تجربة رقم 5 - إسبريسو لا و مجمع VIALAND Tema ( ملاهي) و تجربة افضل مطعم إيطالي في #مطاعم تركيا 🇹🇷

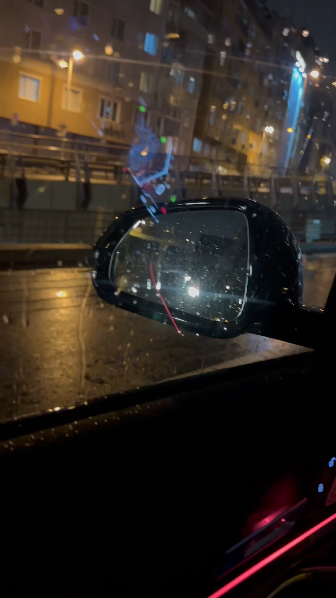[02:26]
في الطريق في واحدة بيجتازم اليمين وأنا كنت بناخد يمين واضحة